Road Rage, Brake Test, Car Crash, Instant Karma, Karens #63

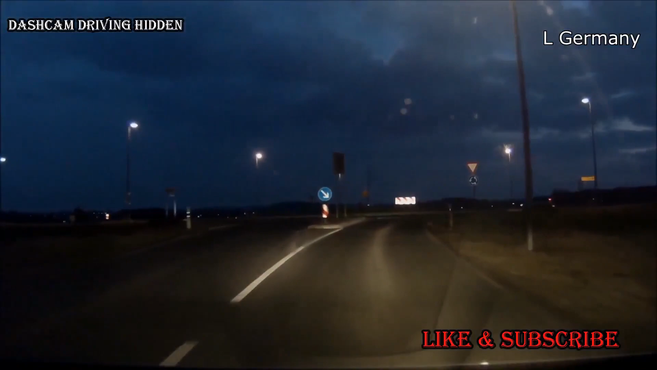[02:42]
Das hasse, wenn nicht geblinkt wird am Kreisverkehr. Nochmal 2 cm den Finger bewegen, dann muss der andere auch nicht bremsen. Aber nein.